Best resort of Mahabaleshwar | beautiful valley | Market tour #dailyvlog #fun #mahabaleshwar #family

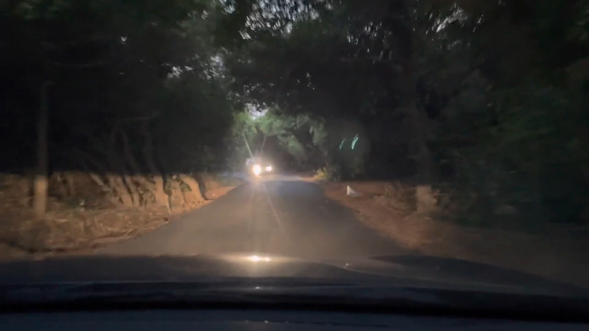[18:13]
टनल है, नेचुरल टनल ऑफ ट्रीज। पूरा जंगल में से रास्ता है।
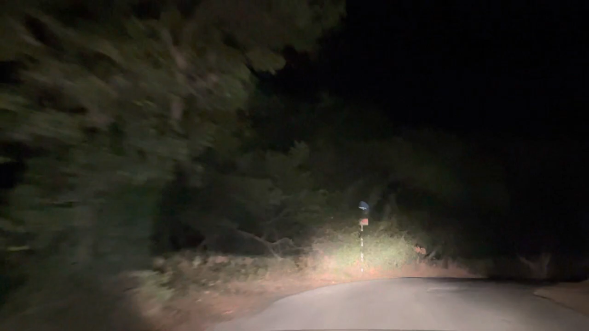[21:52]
जबरदस्त रोड है, मतलब पूरा जंगल के अंदर में से जा रहे हैं, ना आगे कोई गाड़ी है ना पीछे कोई गाड़ी है। सही है, इट्स थ्रिलिंग।